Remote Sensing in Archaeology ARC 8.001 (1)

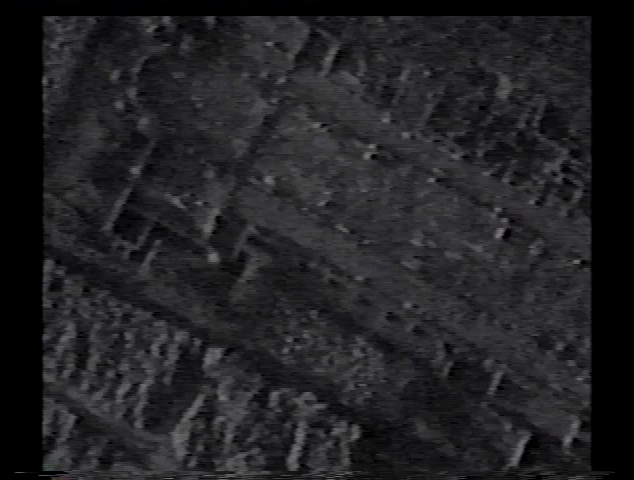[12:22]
And lower right, infrared. The most dramatic differences are between the infrared and visible light images. For example, vegetation is highly reflective in the infrared because of its chlorophyll content. The differences in reflectance create a characteristic pattern,
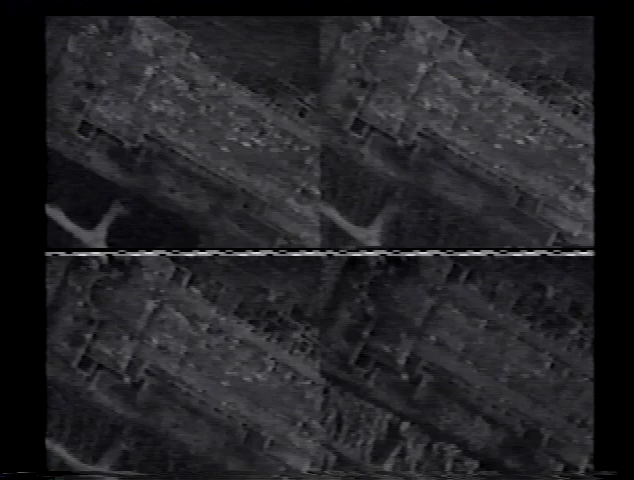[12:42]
or what is often called a spectral signature.